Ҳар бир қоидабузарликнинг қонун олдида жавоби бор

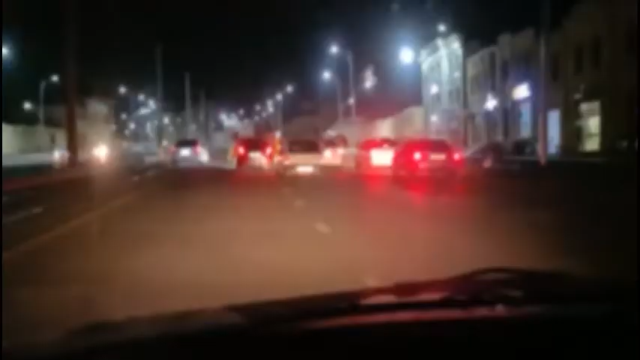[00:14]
Joriy yilning 29-may kuni tungi soat 1:30larda Samarqand shahrining Rudakiy ko'chasida guruh-guruh bo'lib va yo'nalishni keskin o'zgartirgan, qolaversa yo'lovchilar transport vositasi oynasidan bel qismigacha chiqarib olgan holatlarda harakatlanib,
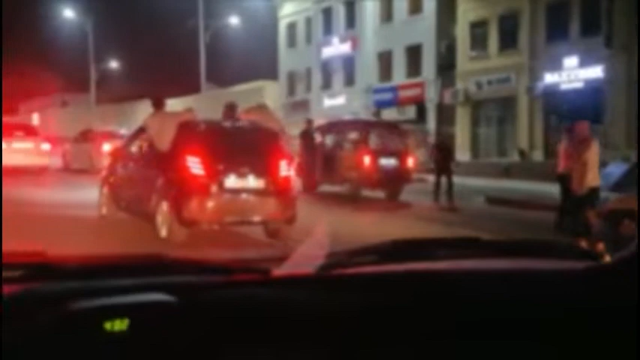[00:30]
boshqa avtomashinalar harakatiga xalaqit bergan videolavhalar ijtimoiy tarmoqlarda tarqalib, turli muhokamalarga sabab bo'ldi.